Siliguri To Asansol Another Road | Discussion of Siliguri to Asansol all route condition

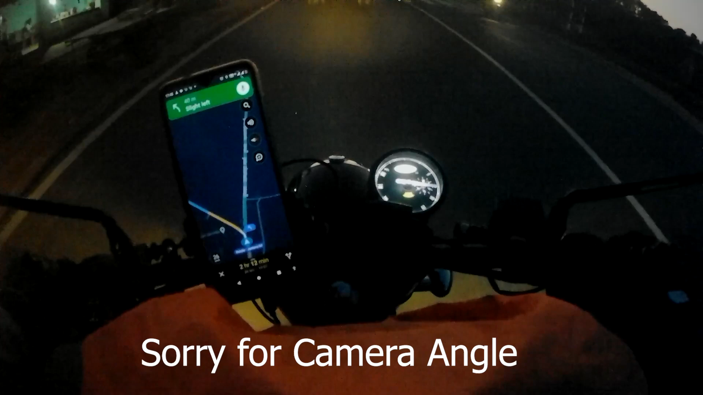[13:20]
আগের বার আমরা এইটা দিয়ে সোজা চলে গেছিলাম, এখান থেকে আমরা চলে গেছিলাম ভাগলপুরের দিকে, এবার আবার এই চলে এলাম আসানসোলের রাস্তায়।
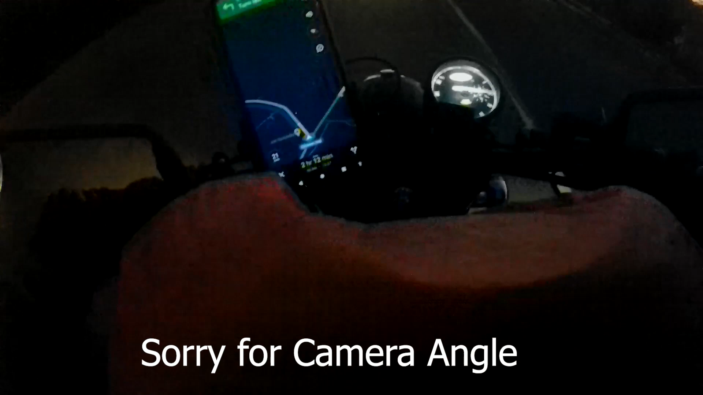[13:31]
এই রাস্তাটা কিন্তু সিনিক বিউটি ভালো, পুরো রাস্তাটাই মানে ছোট ছোট পাহাড় প্রচুর আছে। আমার ঘর এখান থেকে এখনো দেখাচ্ছে 86 কিলোমিটার, আর সময় লাগবে 2 ঘন্টা 11 মিনিট, এবার ঘরে পৌঁছতে হবে। চলুন, আর 86 কিলোমিটার,